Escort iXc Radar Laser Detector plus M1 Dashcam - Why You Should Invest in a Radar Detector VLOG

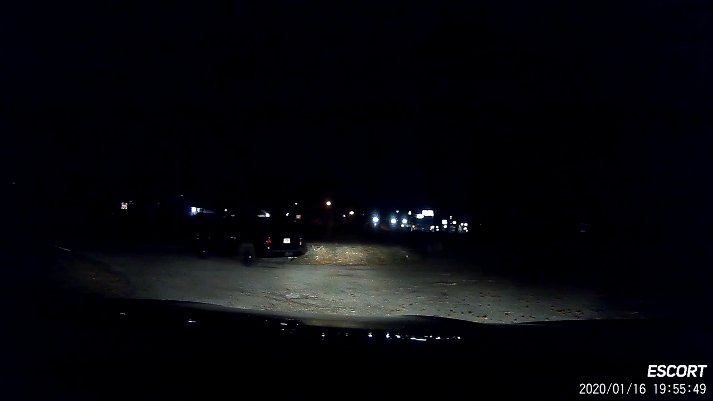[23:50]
Somebody explain to me what this is. This cop sitting right here at the end of somebody's driveway. Somebody turn right there.
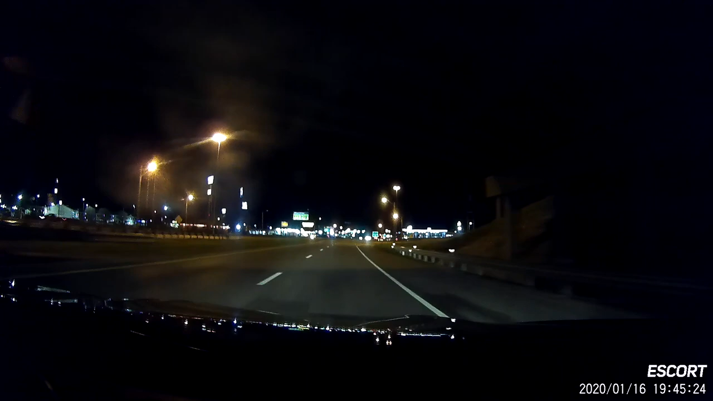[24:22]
I'm over here driving through this little place down here, you know, in auction, auction, Walmart, and I see that red light going off and I hear it say pop. And I'm like, where's the cop? See, here it goes. And there he is right there. Right there. There he is right there.